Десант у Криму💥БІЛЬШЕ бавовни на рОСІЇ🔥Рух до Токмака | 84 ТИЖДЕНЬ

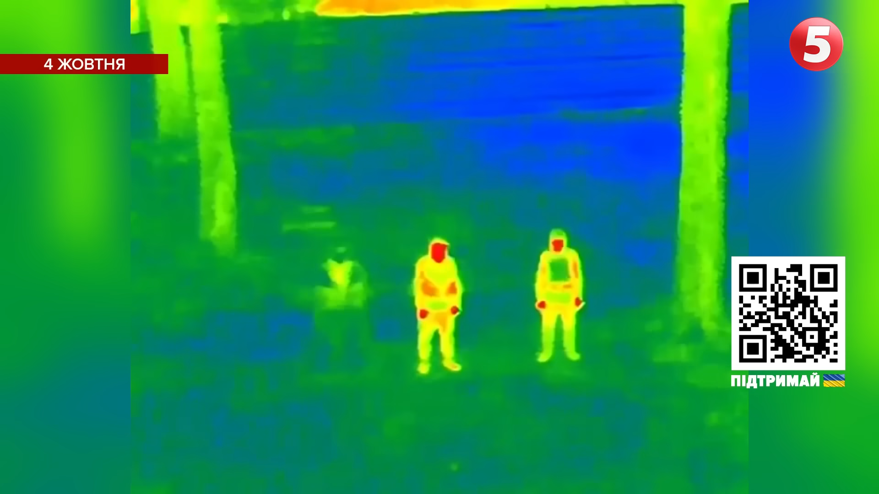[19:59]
тож уночі ворог просто не побачить у тепловізор українського захисника.
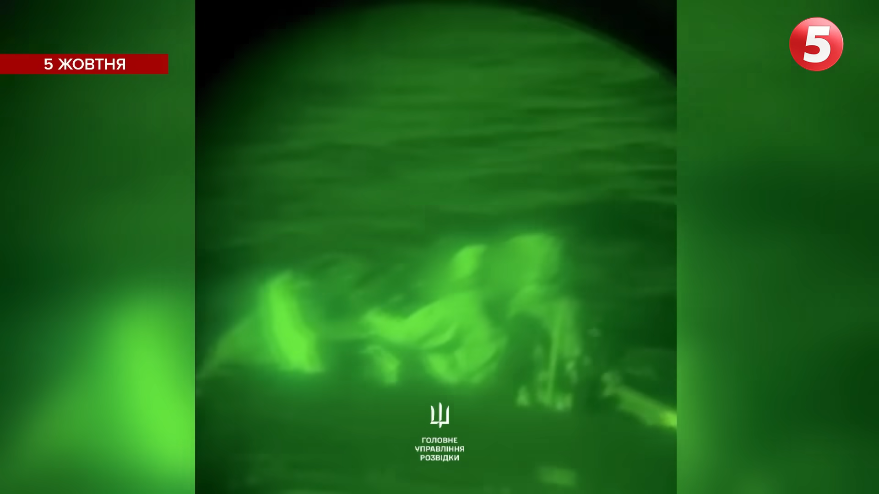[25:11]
Бійці ГУР зі спецпідрозділу Артан показали нові кадри висадки на Кримському збережжі і запеклого бою з росіянами.